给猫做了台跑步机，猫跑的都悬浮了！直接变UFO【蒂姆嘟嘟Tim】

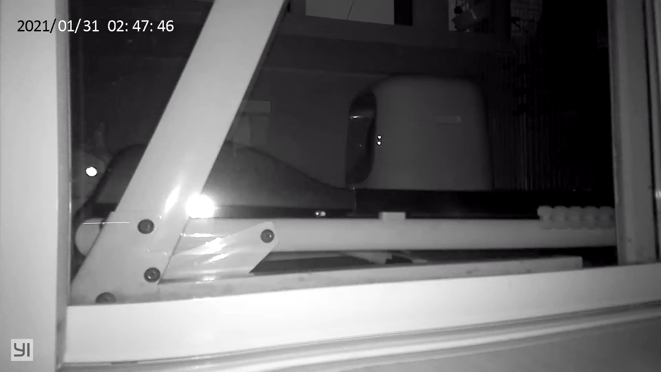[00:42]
虽然看不清是不是猎手但盲猜肯定是他最可气的是他还有共犯替他掩盖罪行